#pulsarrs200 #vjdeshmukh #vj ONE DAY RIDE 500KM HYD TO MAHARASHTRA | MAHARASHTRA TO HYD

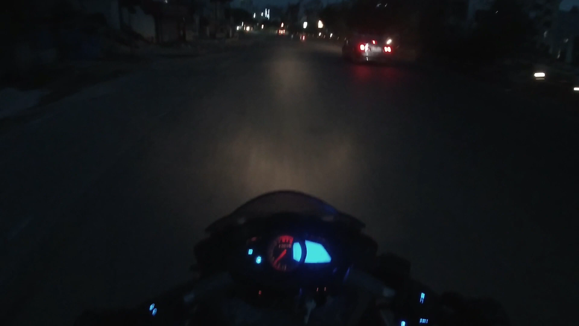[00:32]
हाँ, तो इसीलिए मैं घर से निकल के बहुत देर हो गया, बट क्या है बोले तो रोड कुछ भी नहीं दिख रही बोल के कैमरा चालू नहीं करा था, बट कैसे भी ब्लॉग तो चालू करना है। अंधेरे में थोड़ा सा तभी बोल के भी निकला, तो अभी अपन आगे।